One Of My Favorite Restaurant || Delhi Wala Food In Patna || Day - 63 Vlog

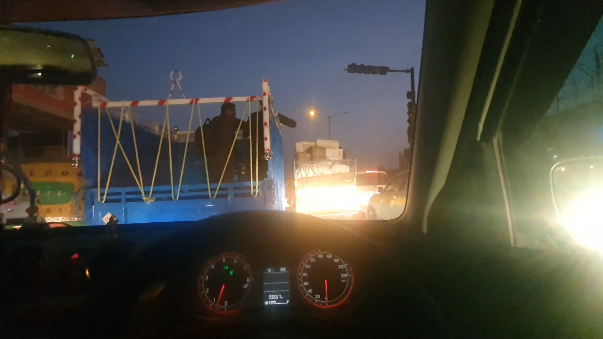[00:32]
और हो चुका है शाम गाइस, और फंस रखे हैं हम कहाँ, जाम में, वो भी कहाँ, हाईवे पे। भाई क्या ही बोलूँ यार, पटना का जाम बहुत गंदा, बहुत गंदा गाइस।
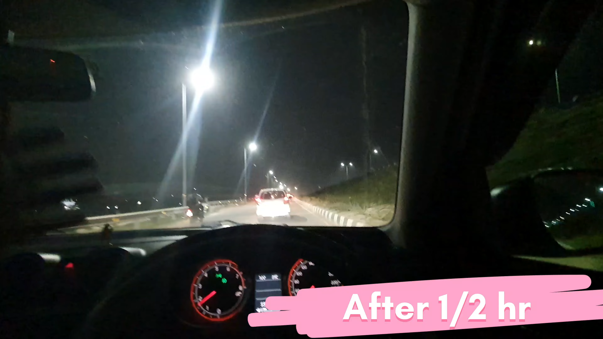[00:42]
चलो आ गए हैं गाइस मरीन पे, पहले विकेश भाई से बात हुआ है तो विकेश भाई को सबसे पहले पिक करेंगे, उसके बाद फिर अपने पॉइंट पे जाएंगे जहाँ चाय शाय पीते हैं। चलो तो फिर आ चुके हैं गाइस मरीन।